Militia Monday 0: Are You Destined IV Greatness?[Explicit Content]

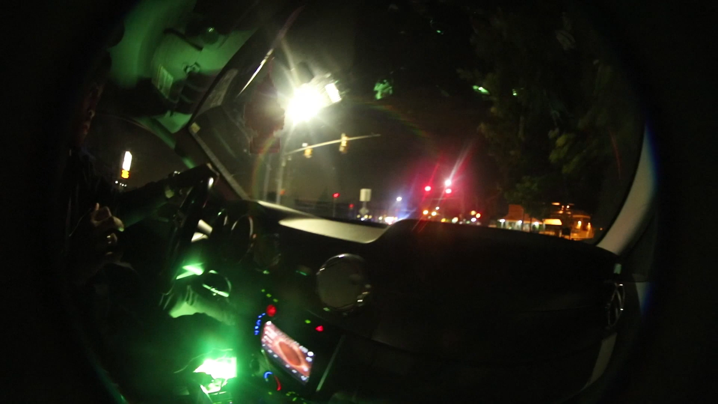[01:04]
You can land the green light. The one right, that then. Just turned yellow. Keep on talking though. So, really, there's gonna be a lot of, like, we're in a time where these females are getting so,